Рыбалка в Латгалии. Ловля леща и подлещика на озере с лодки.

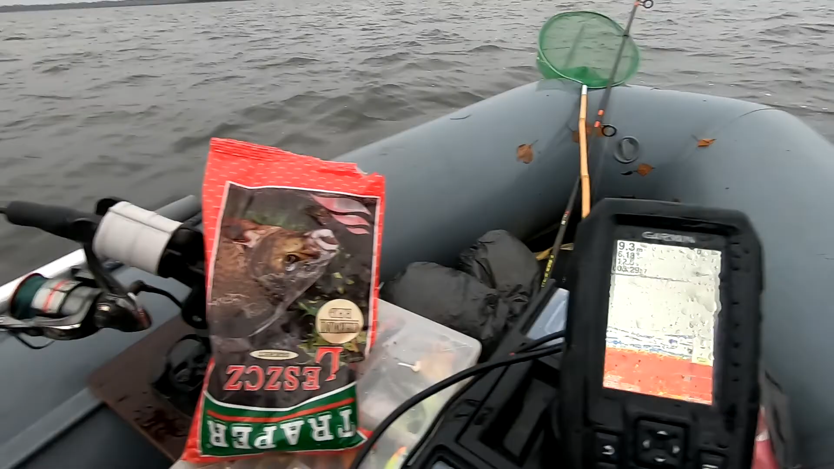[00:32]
холоде рыба собирается потихонечку глубина 8 и 9 метра ну 8 и 9 это и холод пишет на самом деле тут метров 8 чуть
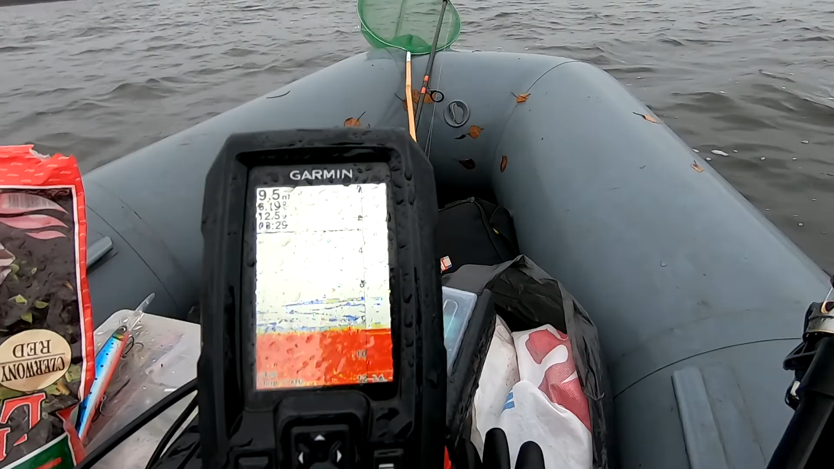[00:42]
On screen: depth 9.5 m
больше 8 метла 8 метр и холод немножко обманывает пробивает он но показывает поклёвочка закинута 1 на живца на судака на 1 на леща на подлещика